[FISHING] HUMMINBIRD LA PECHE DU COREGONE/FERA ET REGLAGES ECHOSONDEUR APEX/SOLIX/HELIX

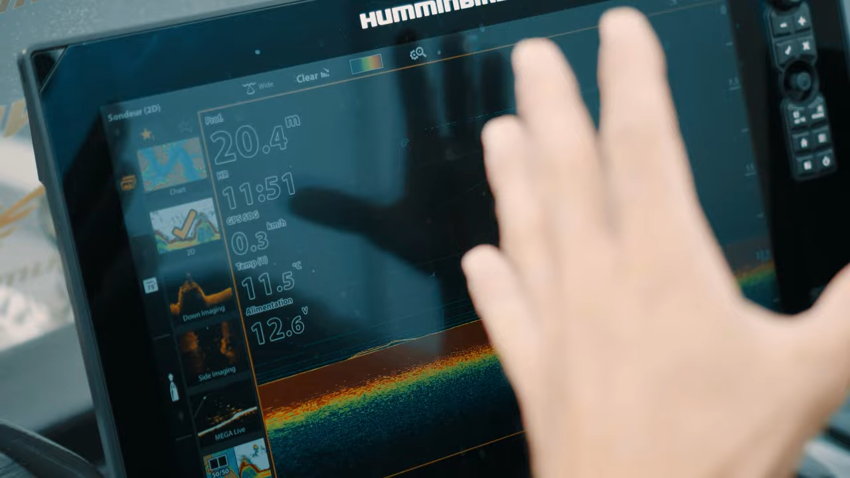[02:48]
On screen: depth 20.4 m, water 11.5°C
vous êtes sur votre 2D et là vous allez aller sélectionner dans les paramètres de votre 2D simplement l'échelle de portée.
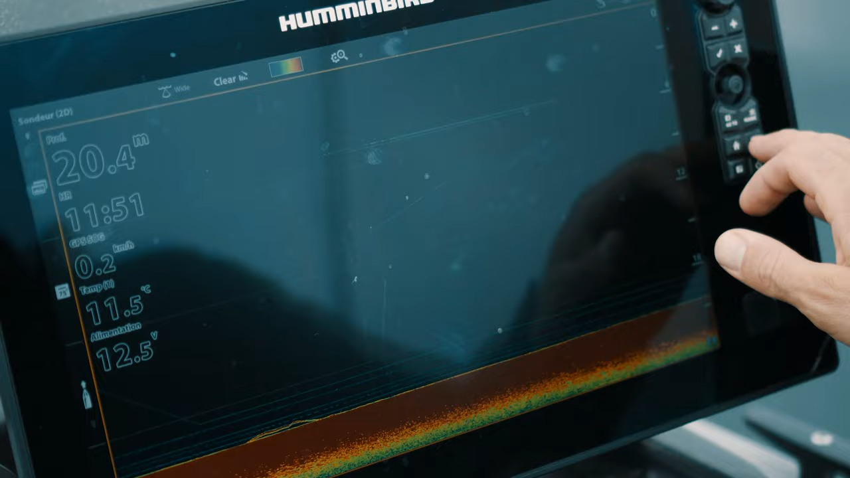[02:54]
On screen: depth 20.4 m, water 11.5°C
Donc ici sur les écrans tactiles Apex Humminbird, ça se passe sous portée, vous avez échelle haute et échelle inférieure.
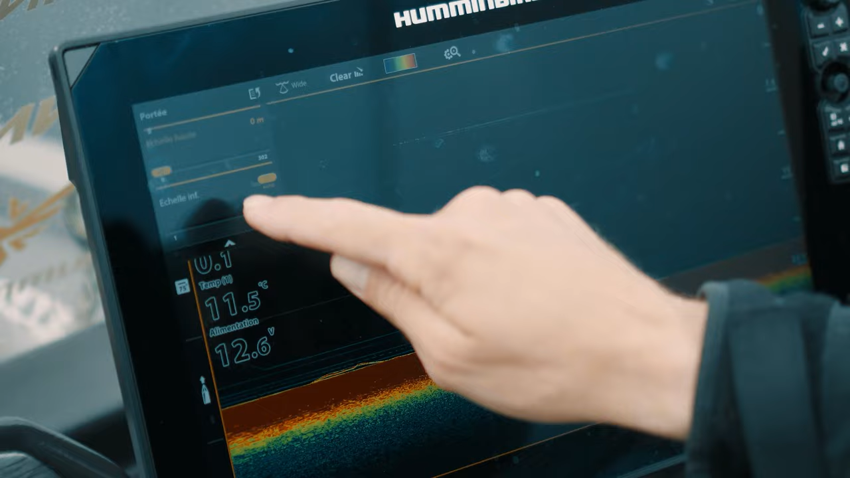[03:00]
On screen: water 11.5°C
Je vais régler mon échelle inférieure au plus proche, en manuel, au plus proche de la profondeur que j'ai.
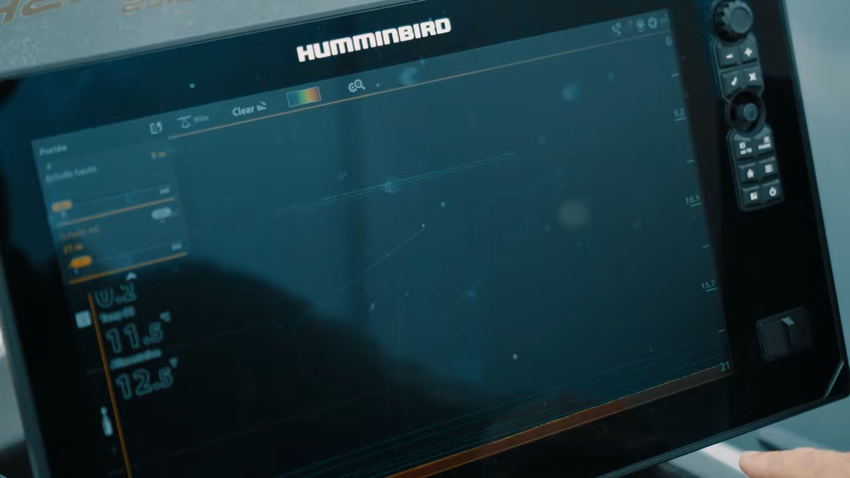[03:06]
Ici on est dans 20 mètres, du coup je l'ai réglé à 21 mètres et pour maximiser le rendu de mon image,
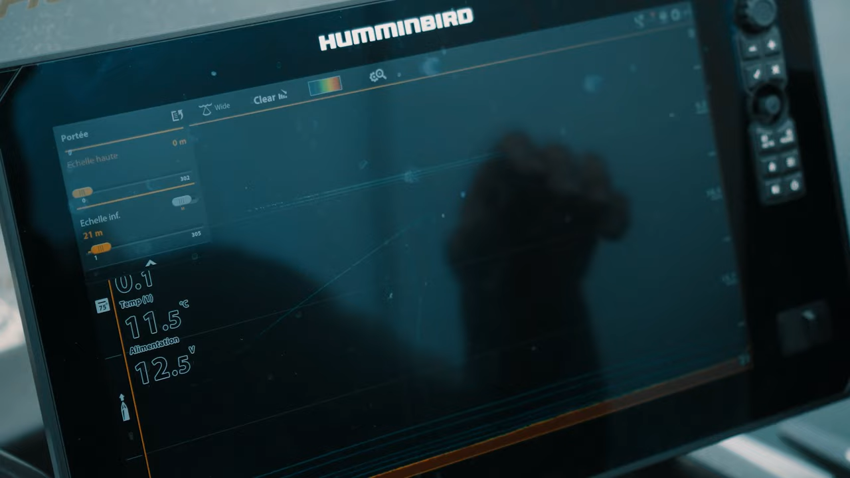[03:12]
On screen: water 11.5°C
étant donné que la partie supérieure ne m'intéresse pas forcément quand je pêche la palée, vous voyez qu'elle se tiennent très proche du fond,
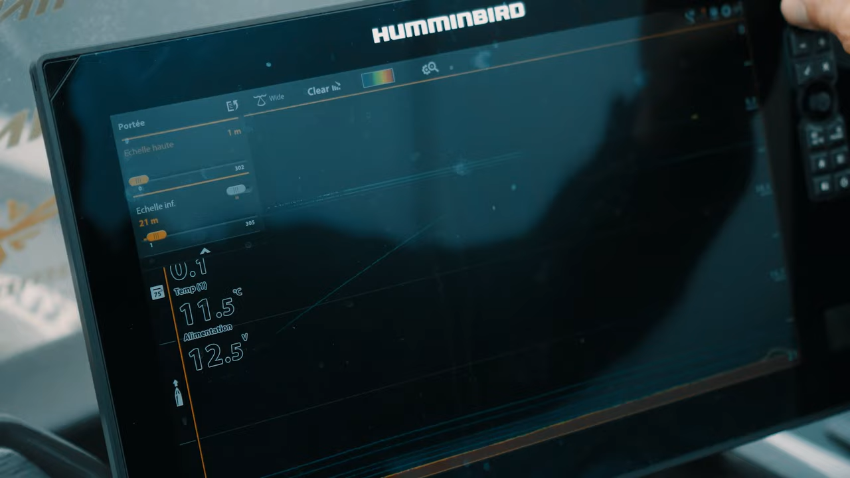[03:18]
On screen: water 11.5°C
je vais pouvoir venir ici limiter la hauteur de mon échelle haute à par exemple 12 mètres.
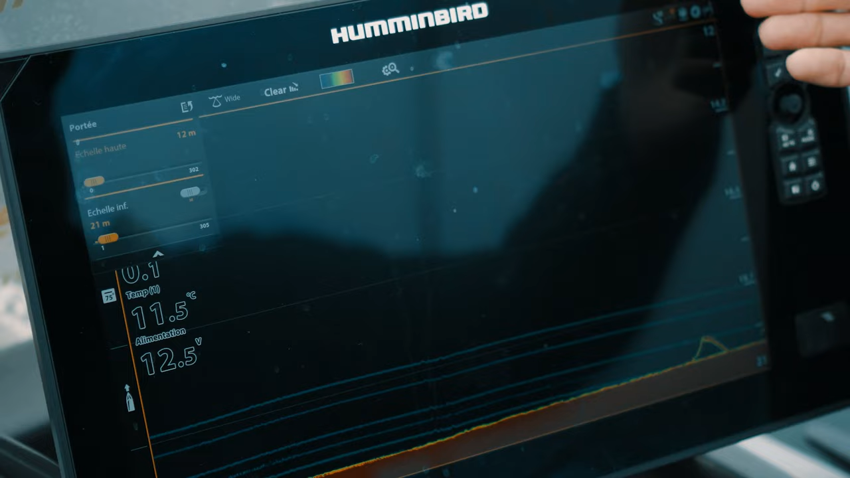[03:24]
On screen: water 11.5°C
Ce qui fait que le rendu que j'ai ici sur mon éco-sondeur, il est depuis 12 mètres à 21 mètres.
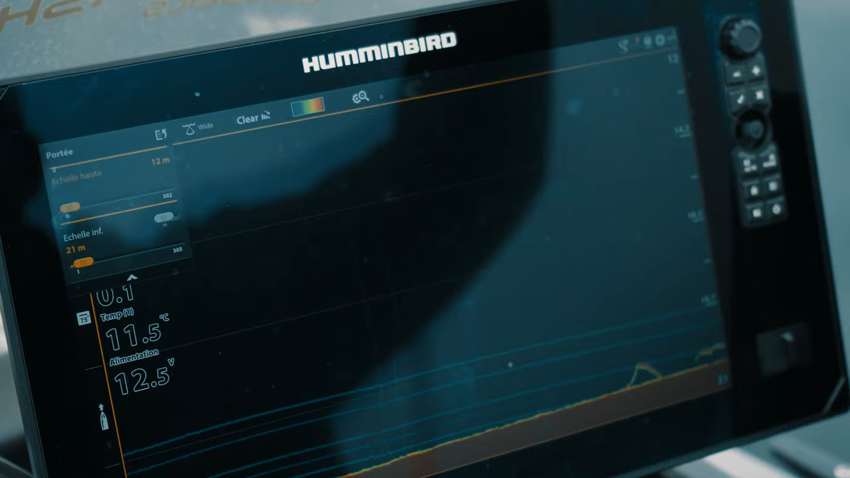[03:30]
On screen: water 11.5°C
Je perds l'information de ce qui se passe entre la surface et 12 mètres, mais je n'ai pas tellement l'utilité étant donné que ma pêche se concentrera plutôt proche du fond.
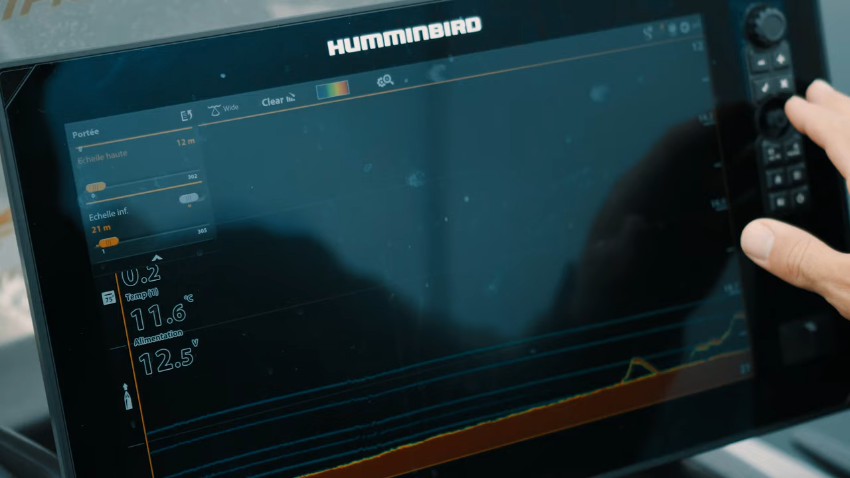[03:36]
On screen: water 11.6°C
Sur les appareils LX non tactiles, c'est dans l'onglet sonar, simplement vous allez avoir aussi échelle inférieure,
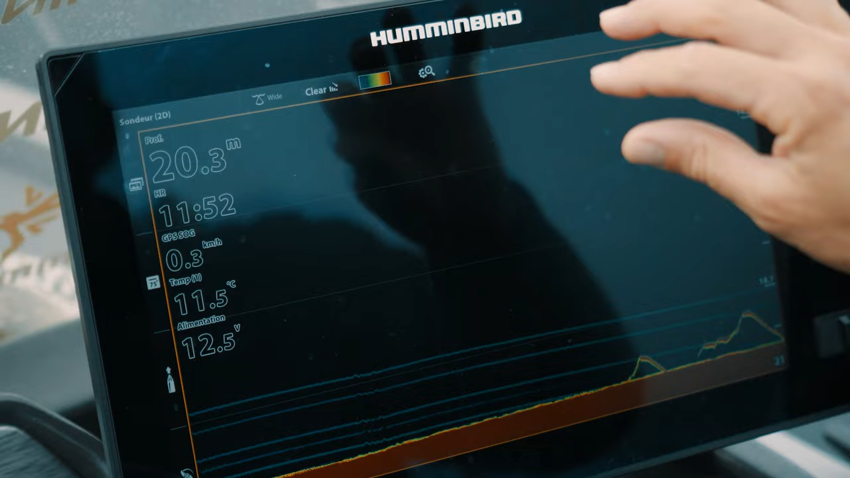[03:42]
On screen: water 11.5°C, speed 0.3 km/h
échelle haute, vous réglez ça à la profondeur qui vous semble la plus juste.
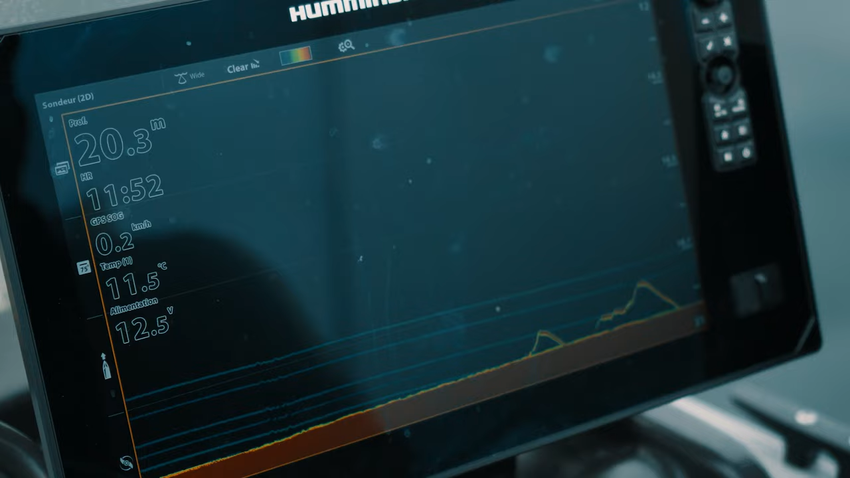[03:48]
On screen: depth 20.3 m, water 11.5°C, speed 0.2 km/h
N'oubliez pas que sur LX on a des sauts de 5 mètres dès qu'on atteint les 15 mètres. Donc ici typiquement je réglerai plutôt entre 15 et 25 mètres.